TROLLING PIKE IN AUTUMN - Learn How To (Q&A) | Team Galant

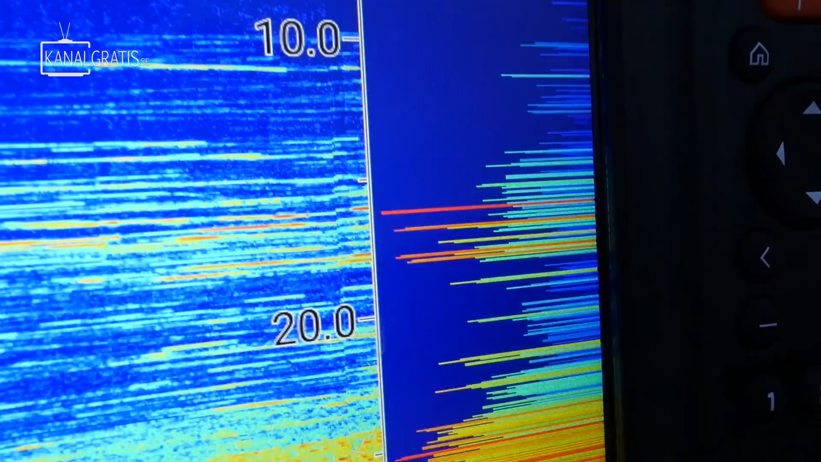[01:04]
Så ser ni att det är helt fullt med betesfisk. Denna sjön liknade den födda sjön ganska mycket. Det är Sikron, oss och sånt.
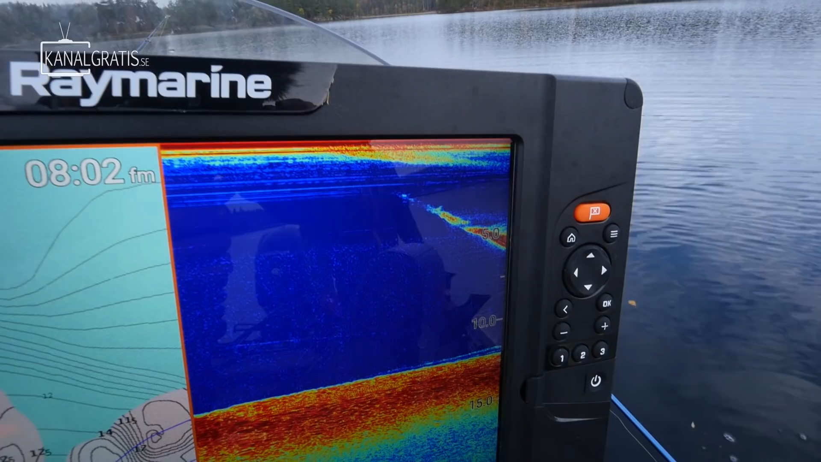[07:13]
Sådär ser inte som ett eko ut. Börja med en metergris. Nu kör vi bara vidare. Nu ökar vi. Nu är vi taggade.